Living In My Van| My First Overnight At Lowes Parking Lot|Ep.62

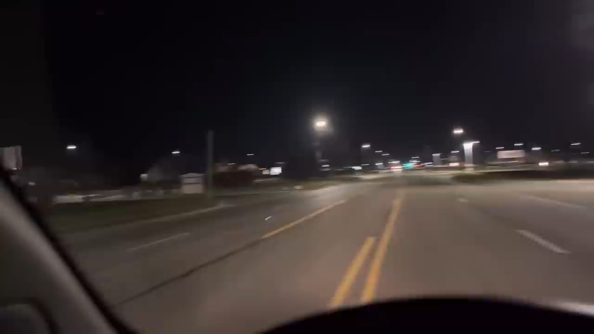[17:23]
guys, we are coming up on it. We are here.
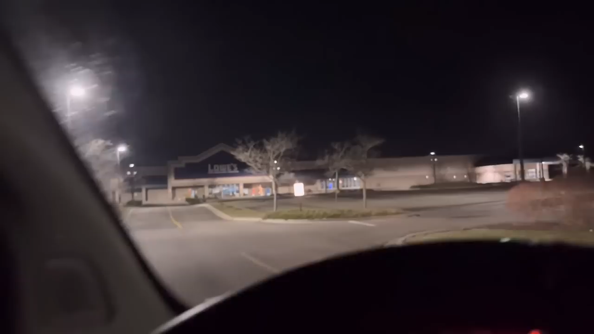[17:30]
We are going to hurry up and park and cut off our vehicle. I don't see anybody else in here. I see one car. But, uh, yeah. Let's hurry up. Let's turn it off. Let's turn it down. Turn down the lights. We're going to park right in this little corner right here. All right. I'll see you in a minute.